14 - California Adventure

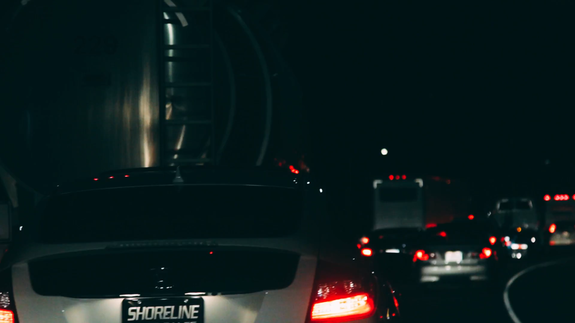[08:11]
driving but you know when in rome i don't know about you guys but driving in la is just a nightmare there are so many freaking cars and it's like where are they all going it's nine o'clock at night where are you all going okay maybe it's not nine it's six it's six o'clock so it is rush hour but oh mama i'm in fear for my life from the long arm of the law